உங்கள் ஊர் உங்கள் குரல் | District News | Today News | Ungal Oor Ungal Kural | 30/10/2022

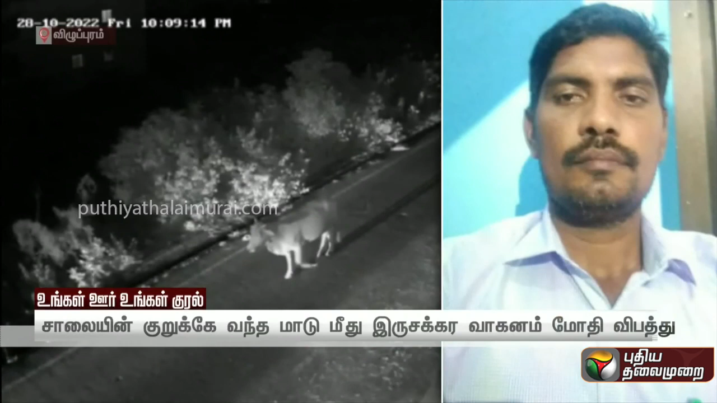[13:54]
விழுப்புறம் அரிகே சாலயன் குறுக்கே வந்த மாடுமிதுpa acceler வாகணம் மு என்று았어ரும் சின்ன கோட்ட கு necesita பகி constituteஞ்ச mainland முகமது சுலைமானி憂 lebihật கா வ மetical safeguard் basilிaller புதுச்செிரி செண்ணby ECR சாளையில் சென்றுகு�적ிறுந்தா.